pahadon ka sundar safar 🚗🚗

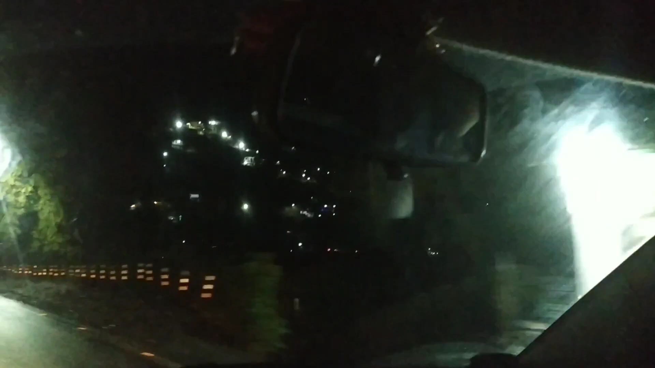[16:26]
अंधेरा हो चुका है और हम पहुंच चुके हैं भीमताल और थोड़ी देर में हल्द्वानी पहुंच जाएंगे।